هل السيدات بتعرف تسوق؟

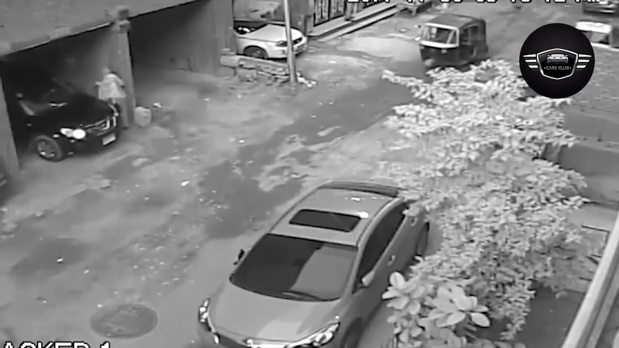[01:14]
الواقع اللي احنا جاي فينها دي واقعة حصلت في مصر في مكان الحقيقة غير معلوم ولكن واحدة ست ركنة في جراش تحت عمرتها والشارع قدامها كبير وواسع وتقدر تخرج بمنتهى البساطة موقف لا يقارن خالص بالموقف اللي كان فيه الراجل اللي محشور بينه عربيتين تعالوا نشوف بقى الست دي اتعاملت ازاي في الموقف ده وهتورينا بالزبط ايه الفرق بين قيادة الراجل وقيادة الست